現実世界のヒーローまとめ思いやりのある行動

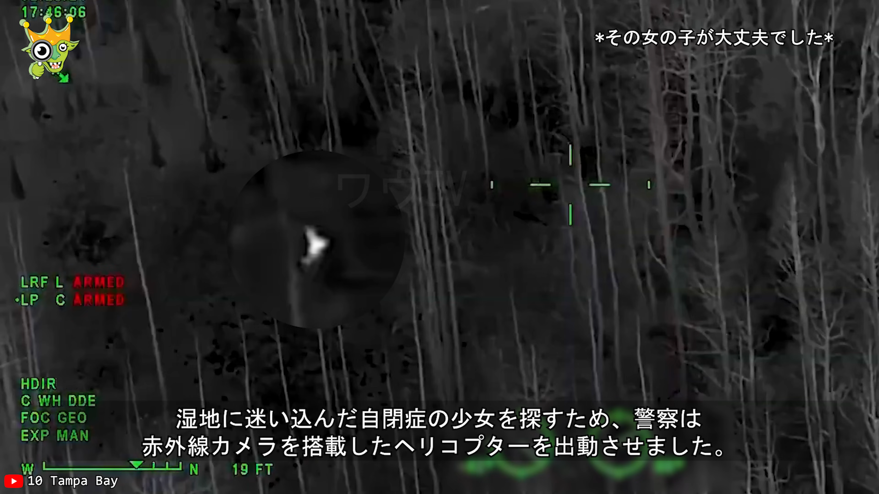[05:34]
湿地に迷い込んだ自閉症の少女を探すため、警察は赤外線カメラを搭載した、
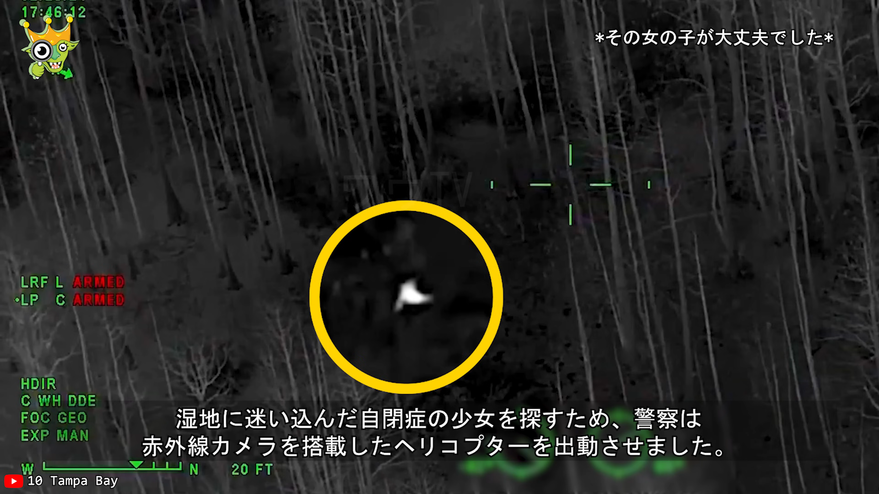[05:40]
ヘリコプターを出動させました。
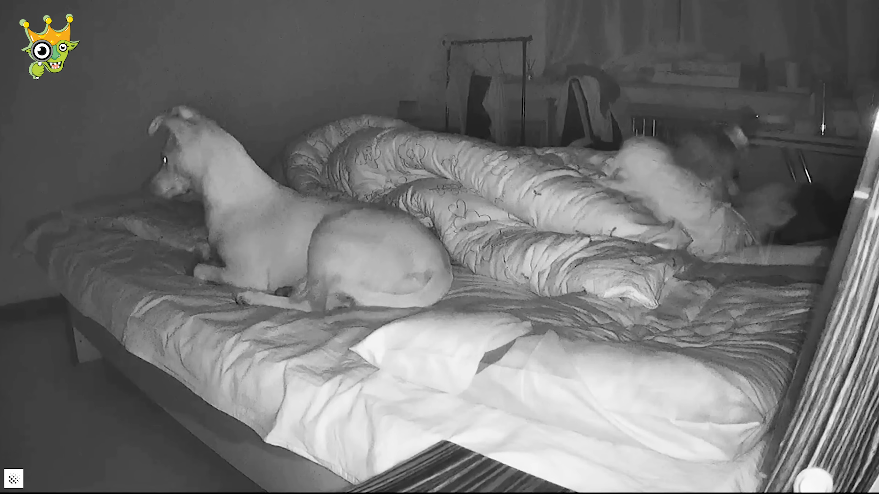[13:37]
この犬は不思議な感じに反応したので飼い主は安全なところに移動する時間がありました